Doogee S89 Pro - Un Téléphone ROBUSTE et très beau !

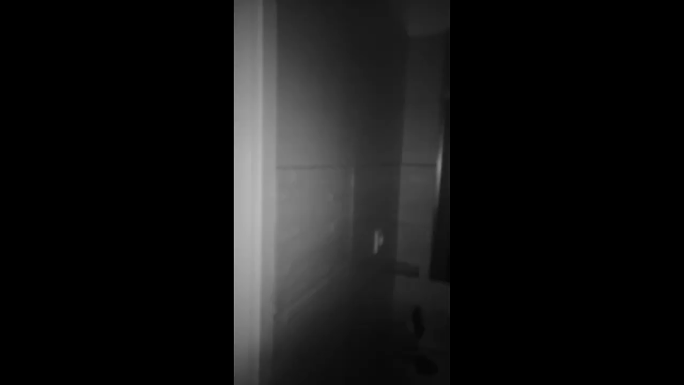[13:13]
Bon écoutez là on est complètement dans le noir On voit ce qui se passe effectivement Après c'est pas non plus
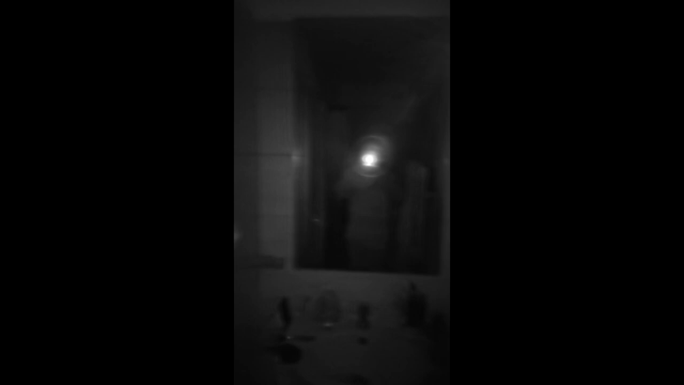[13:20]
La meilleure night vision que j'ai vu Je veux dire au niveau des détails Voilà au moins on a un aperçu J'espère que ça va faire la mise au point correctement Et voilà